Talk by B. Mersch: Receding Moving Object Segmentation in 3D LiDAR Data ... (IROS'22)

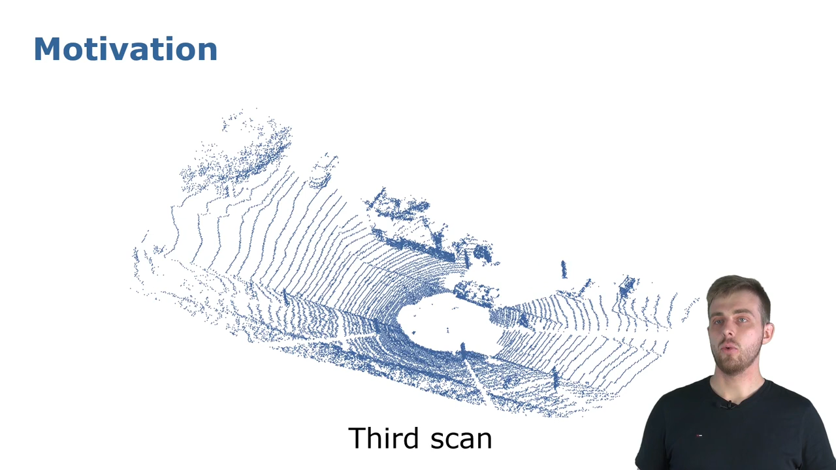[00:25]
With rotation of the scanner, we obtain a 3D point cloud that represents our environment at that time.
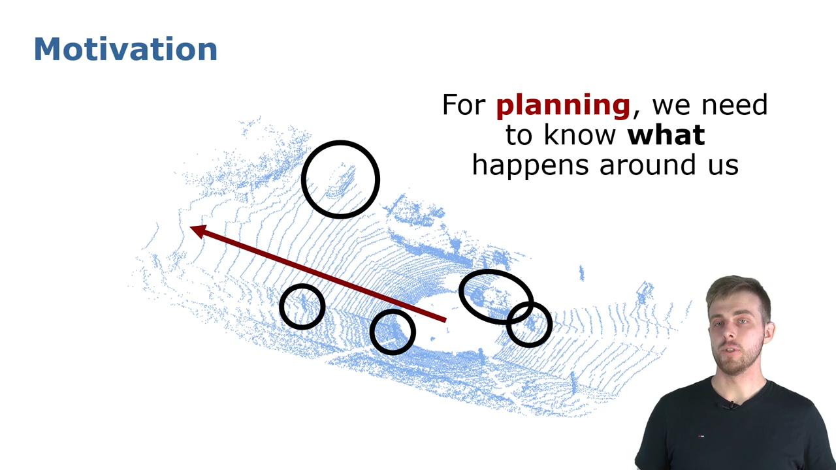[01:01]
This problem can be extended to all objects in the scene that could move and therefore influence our state estimation and planning pipeline. For example, the knowledge about dynamic objects is essential to remove them from a map representation, which can then be used for odometry estimation and obstacle avoidance. The task of moving object segmentation is to distinguish for each point if it belongs to a moving object or not. You can see some examples here and ask yourself, which of these objects are moving? But be aware, some of them might not even be movable like street signs or poles.
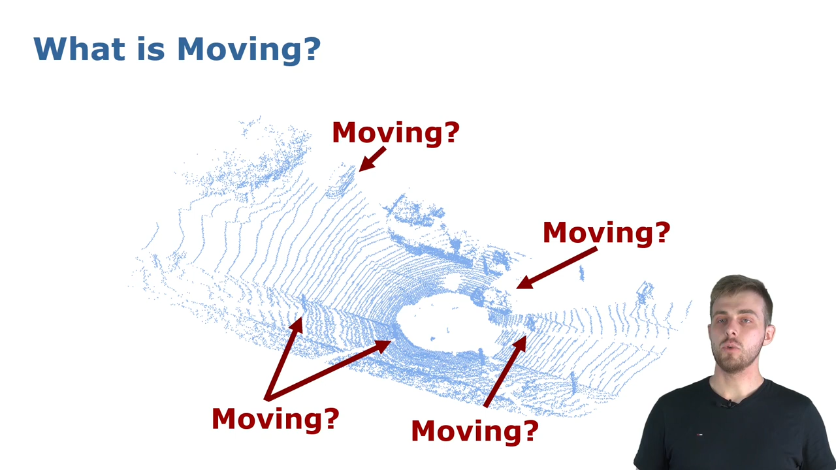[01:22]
You can already see that a single scan is not enough to reason about moving objects in a scene.
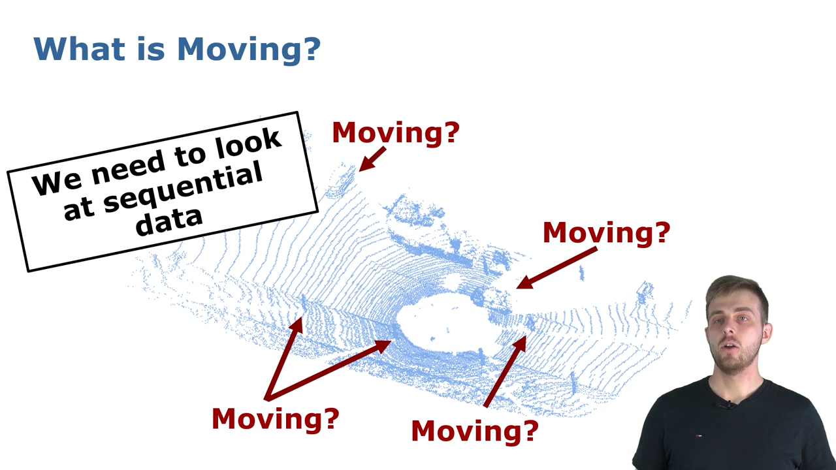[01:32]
This is why we have to look at sequential data, more precisely the last scans we perceived with our LiDAR scanner. We attach a timestamp to each point, indicated by the color, resulting in a 4D point load. But by just aggregating the past scans in the sensor frame, it is still challenging to identify moving objects, as you can see here.
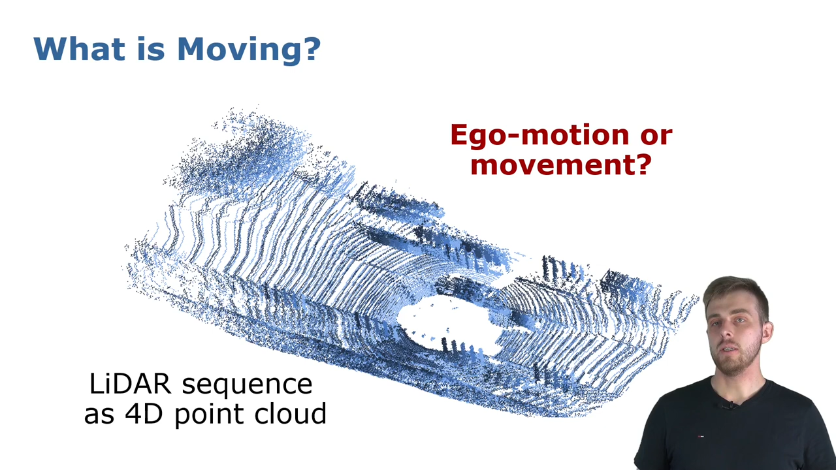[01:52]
This is caused by the ego motion of the vehicle that makes it very hard to identify motion of objects relative to it. Therefore, we first register the scans in a common coordinate frame, using poses estimated from a SLAM system.
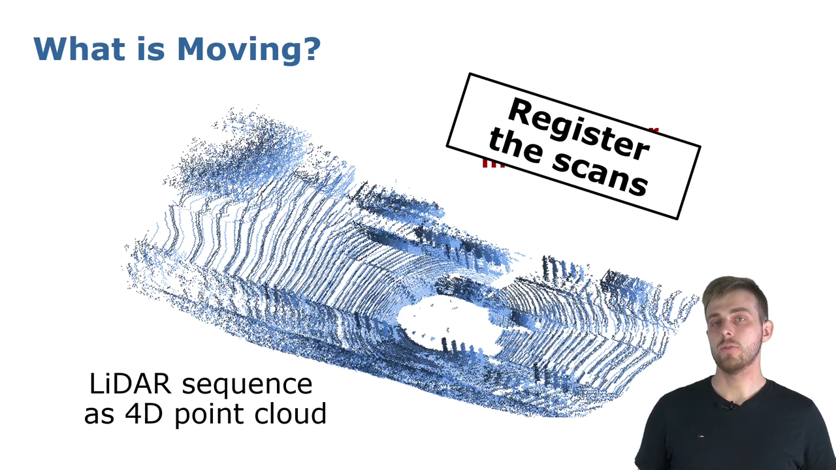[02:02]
After that, static objects are placed at the same location, and moving objects will change the location over time.
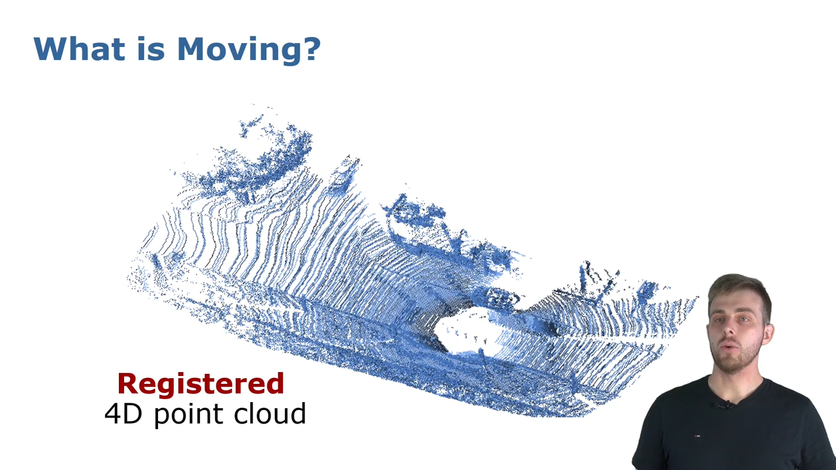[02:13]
If you now look at this 4D point cloud, it is easier to spot the moving objects. For some objects, like the cyclist, one can even clearly see the color gradient. Our approach takes this registered 4D point load and predicts moving objects in the sequence. In this example, we correctly classify the cyclist behind us and the slowly moving car at the top to be moving, whereas the vehicle next to us is not.
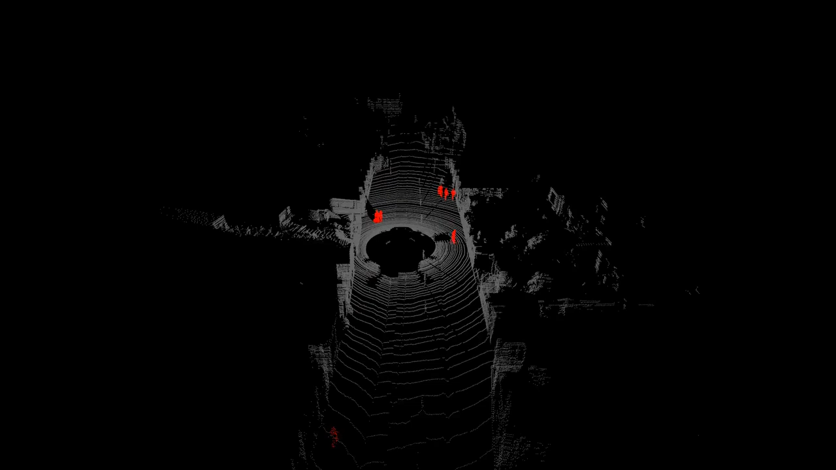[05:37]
You can see our approach working in action. We can predict moving objects of any size like cars,
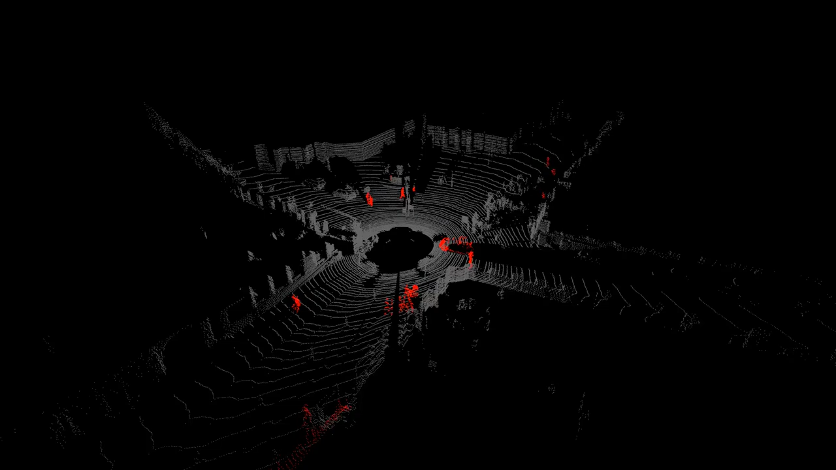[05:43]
cyclists and pedestrians independent from the direction of motion.
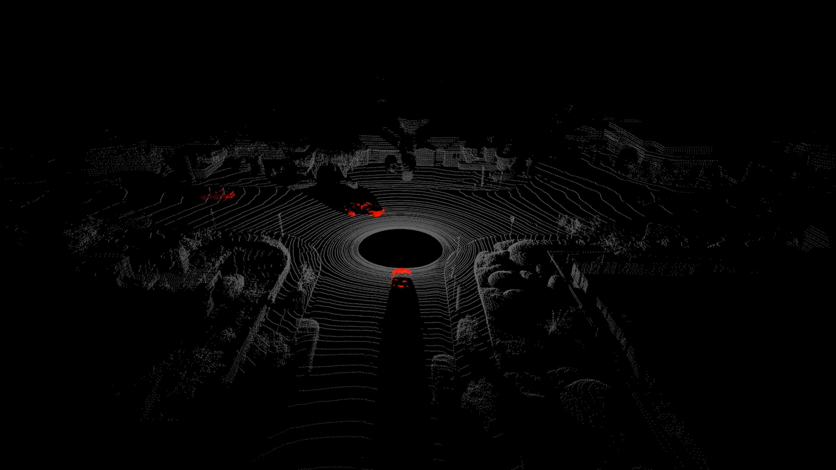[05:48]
Our method also performs well on highway scenarios with faster moving cars.
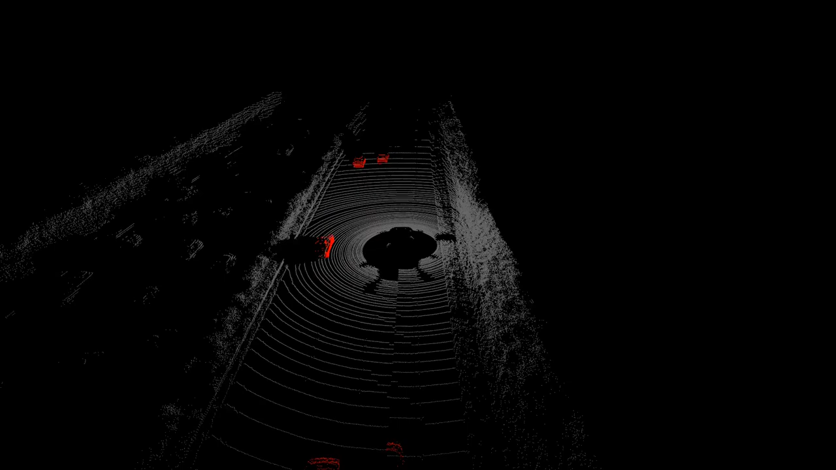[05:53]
To summarize, we proposed a method to segment moving objects in 4D space using sparse convolutions.